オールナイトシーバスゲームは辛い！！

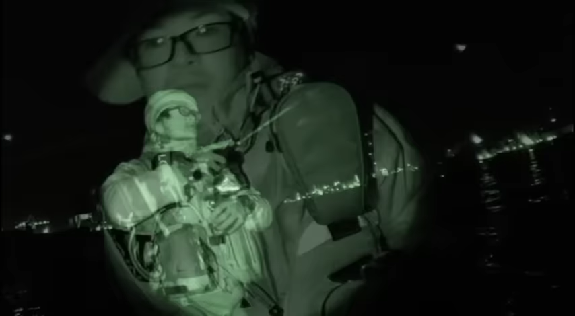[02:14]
いいまたまた移動してきました
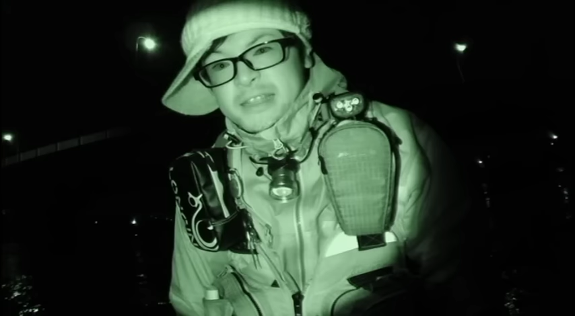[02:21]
厳しいです全然つれんす頑張りますモンキーさんはもうカメラを無視してあっちこっち行ってます
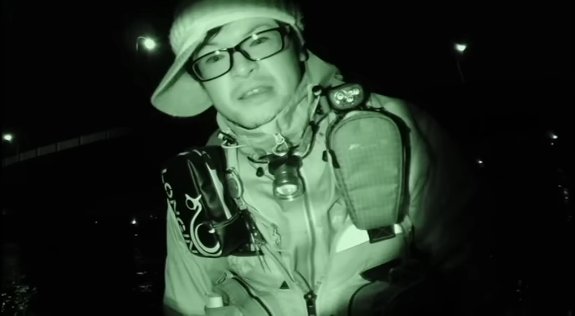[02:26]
ほとんどソロな感じですけど頑張ります